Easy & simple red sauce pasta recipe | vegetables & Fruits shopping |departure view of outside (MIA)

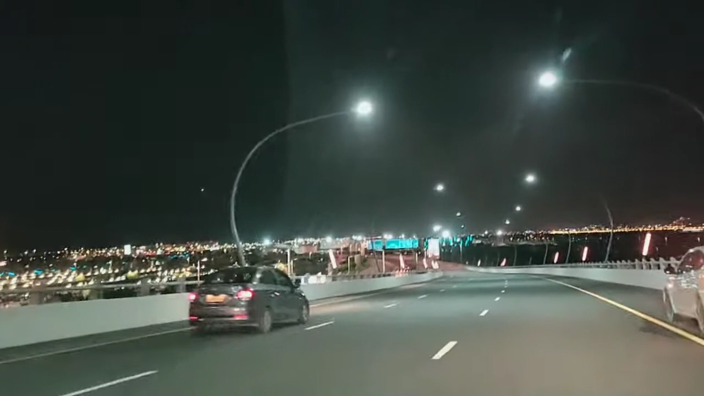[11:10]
रैप्ट एंड साइ पारकींच एयरपोर्ट का बहुत बड़ा पारकींच एयर्या है राइट भी बहुत ही ब्यूटिफुल लगता है यह पूरा एयरया